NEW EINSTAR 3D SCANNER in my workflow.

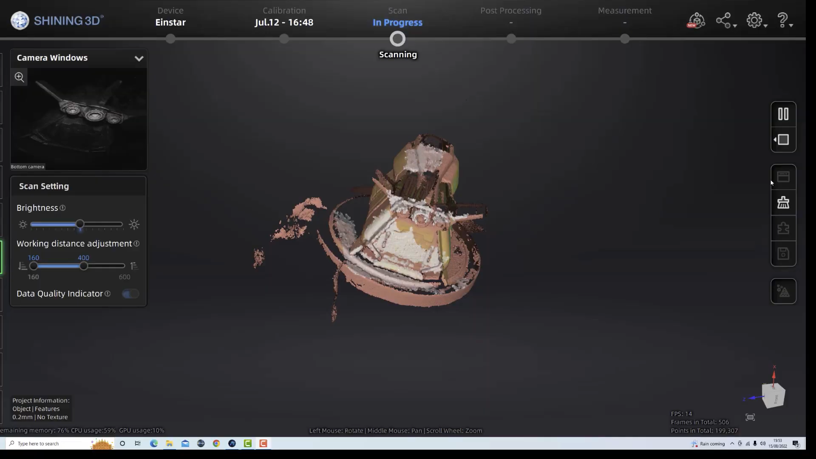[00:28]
I also, I'm able to combine it with my Einstar SE which is a turntable and the turntable was fantastic for creating,